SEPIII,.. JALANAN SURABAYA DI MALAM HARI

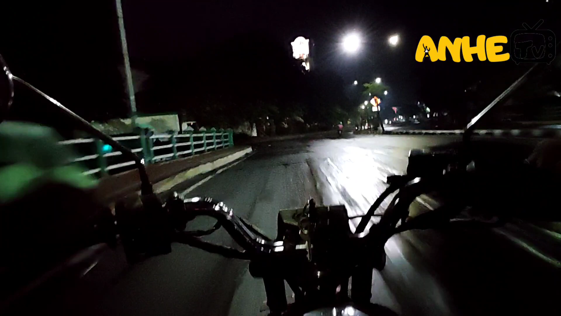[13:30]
Di Area Jalan Banyak Penjual Baju Baju Bekas Dan Nama Inggrisnya Apa Nama Karanya Itu Trifting Di Itu Baju-baju Kadang Dapat Bermerek-merek Teman-teman Tergantung Rezeki Tentunya Jalan Pahlawan Jadi Ini Sudah Masuk Jalan Pahlawan Dan Kita Melewati Bank Indonesia Bank Indonesia